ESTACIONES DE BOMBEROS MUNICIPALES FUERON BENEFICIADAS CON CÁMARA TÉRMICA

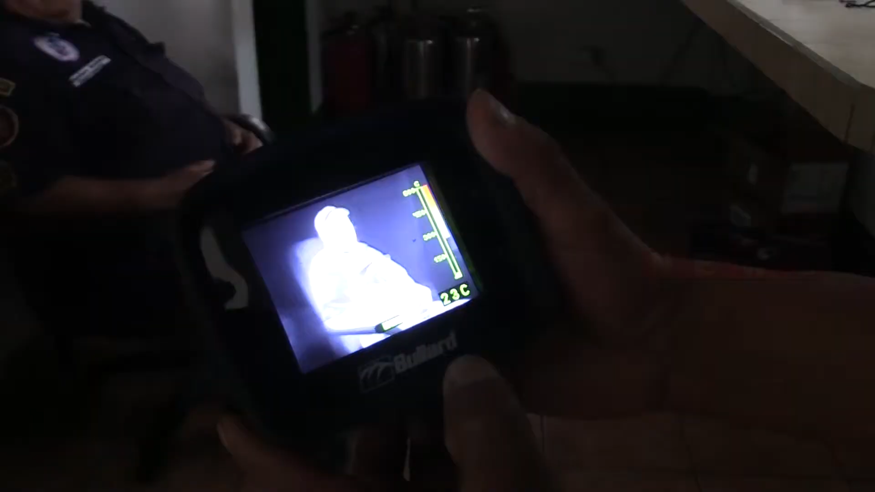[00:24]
ya cuentan con esta moderna herramienta de trabajo,
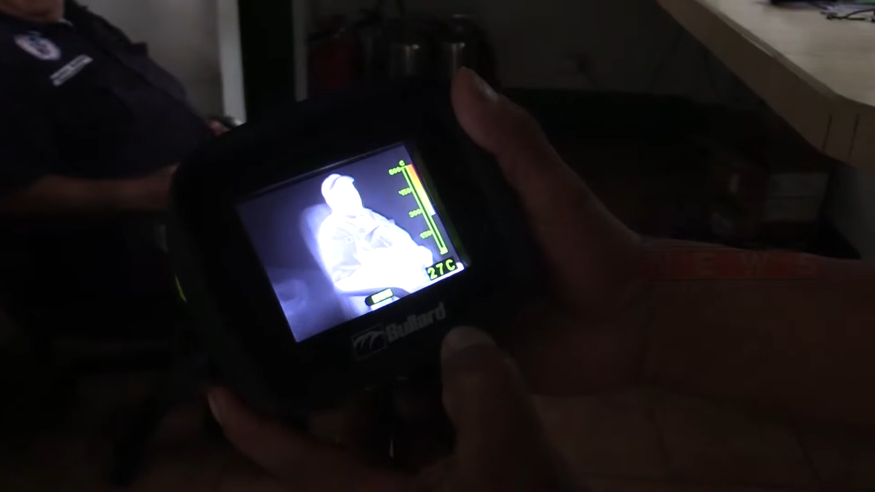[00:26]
On screen: spot 27°C
tecnología de punta, podríamos decir, que esta es una cámara de sensación térmica,
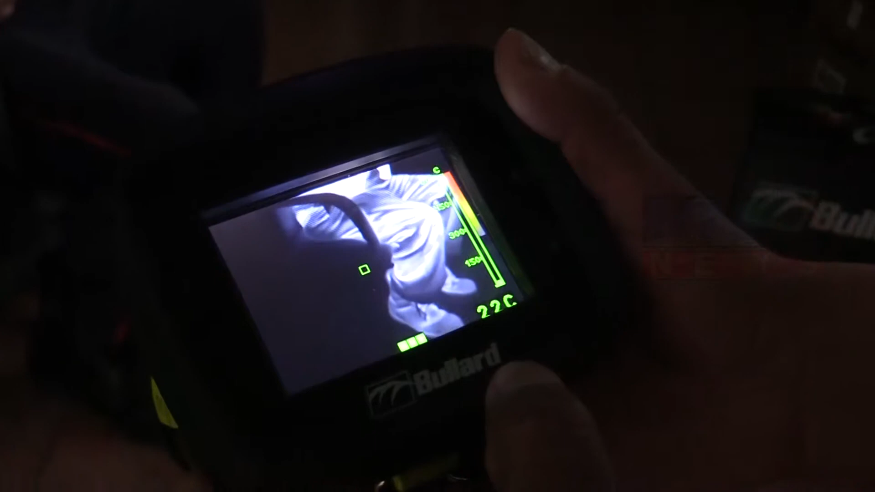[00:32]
On screen: spot 22°C
que esta sirve para poder localizar personas dentro de un edificio cuando haya una situación de incendio,
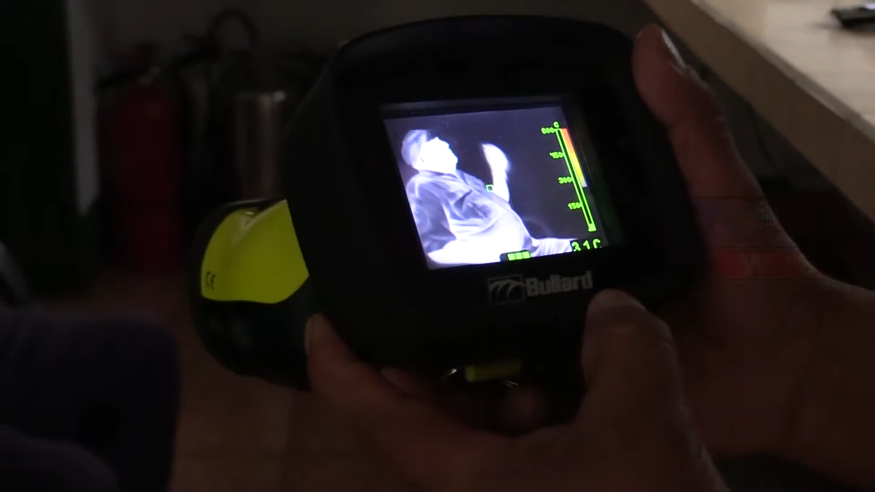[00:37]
personas atrapadas dentro de un edificio,
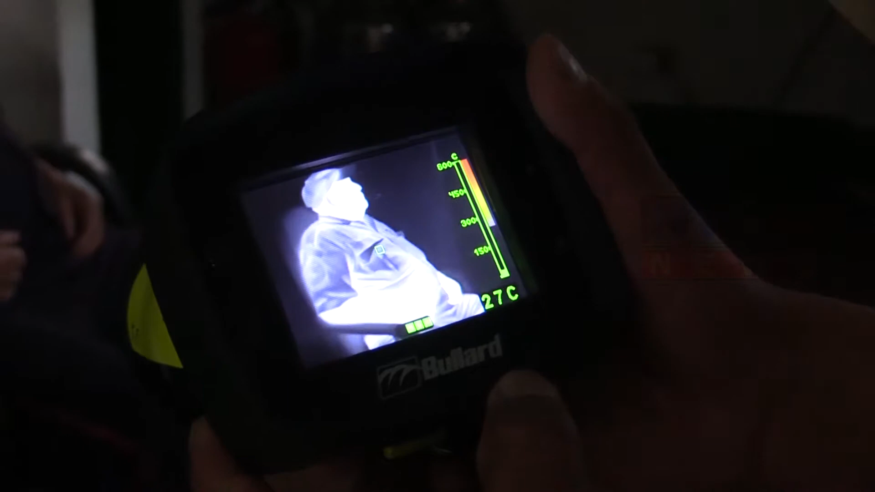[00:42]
On screen: spot 27°C
es una cámara de sensación térmica que nos ayudará a nosotros en el trabajo de Bomberos Municipales Departamentales para poder localizar personas con vida dentro de lo que son edificios,
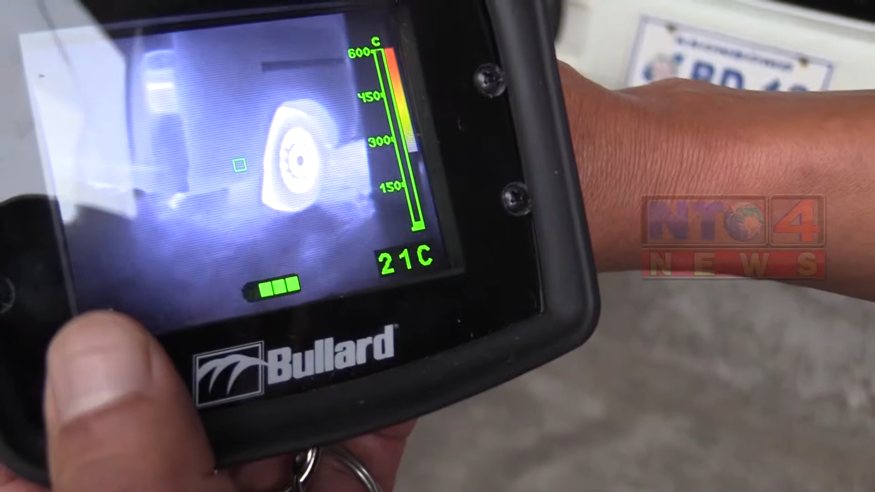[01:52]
On screen: spot 21°C
ya con esta moderna herramienta, pues nosotros vamos a poderlo localizar, aún cuando estemos dentro de un incendio. Aparte de esto, pues esta cámara de sensación térmica nos ayuda también a nosotros para poder combatir los incendios,
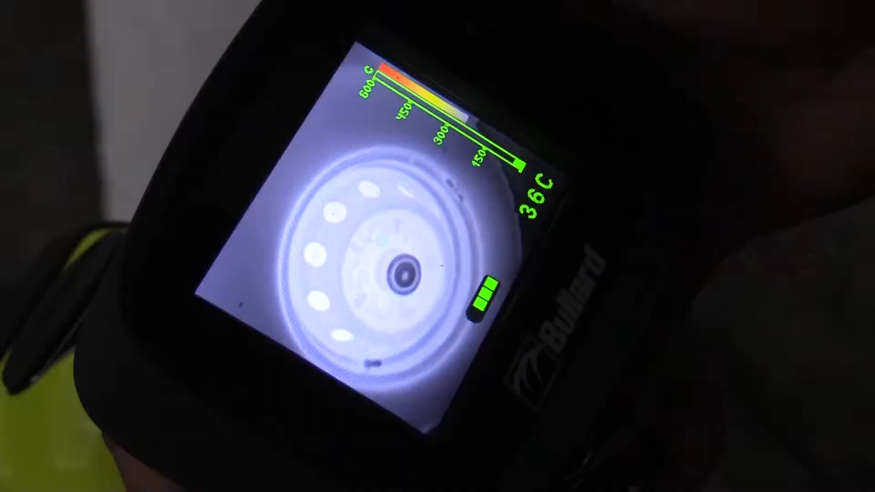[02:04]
On screen: spot 36°C
esta cámara transmite la sensación térmica de un incendio,
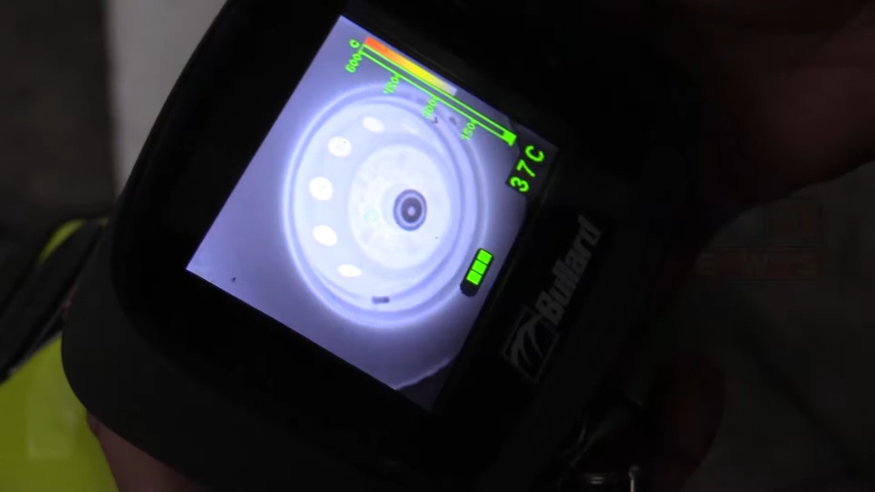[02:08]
On screen: spot 37°C
nos dice hasta dónde podemos llegar, hasta dónde no podemos llegar y nos marca la temperatura que se está ocasionando dentro de la vivienda,
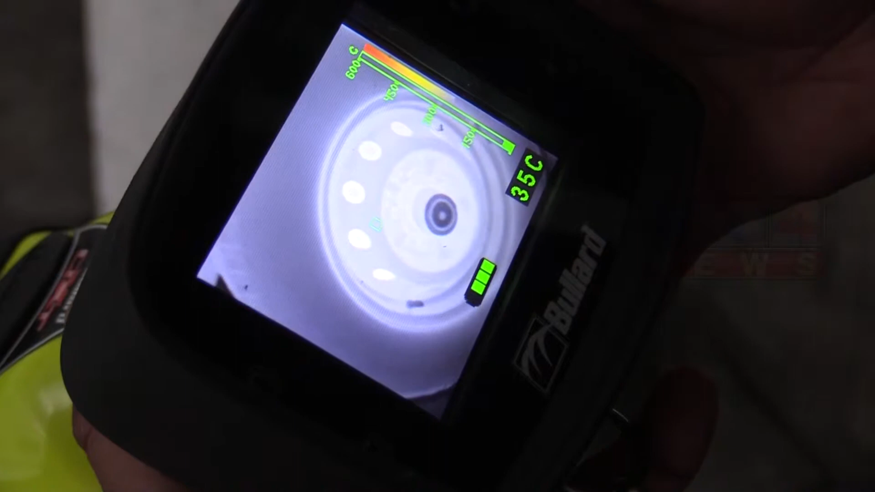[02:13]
On screen: spot 35°C
dentro de un edificio,
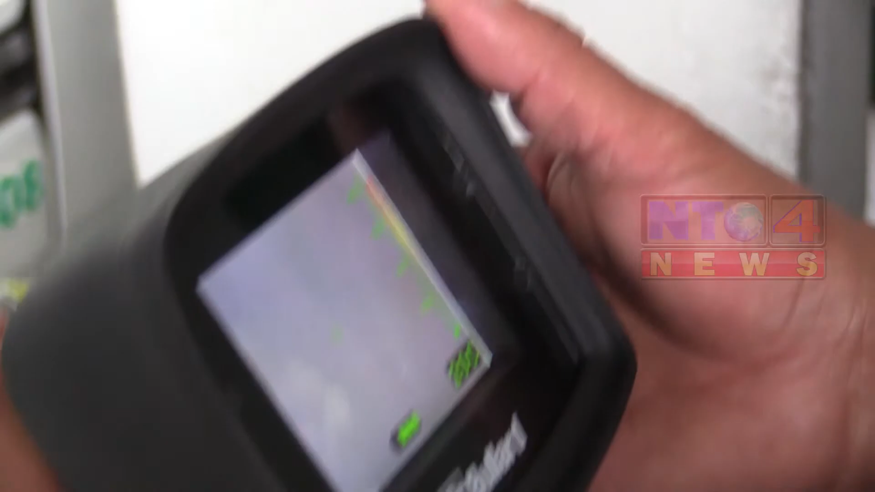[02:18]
los grados de temperatura que pueda tener a la hora de un incendio y eso a nosotros nos va a ayudar a poder contar ya con esta herramienta para utilizar también ya los chorros contra incendios de una mejor manera.
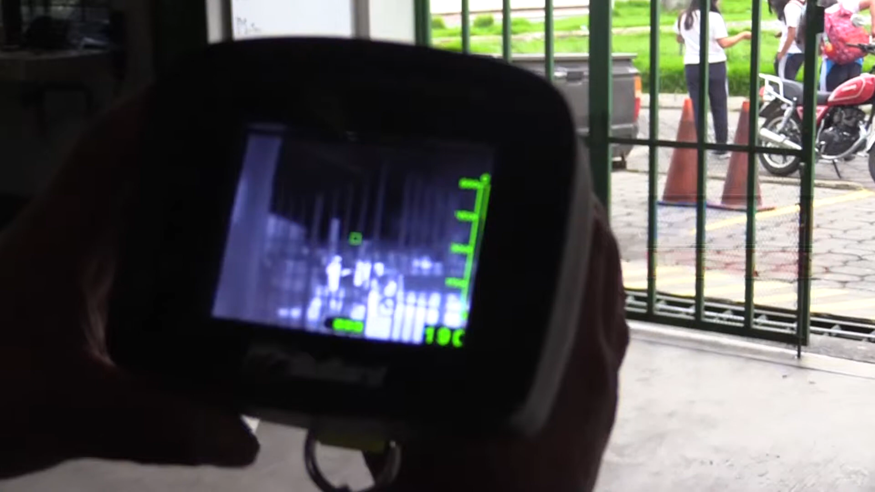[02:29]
Ocho estaciones de bomberos municipales departamentales que cuentan con motobombas fueron beneficiadas,